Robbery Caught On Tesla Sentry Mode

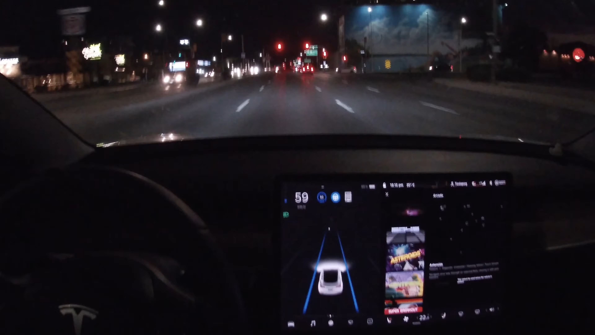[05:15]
It'll also sound a loud warning if it saw that you were about to run a red light.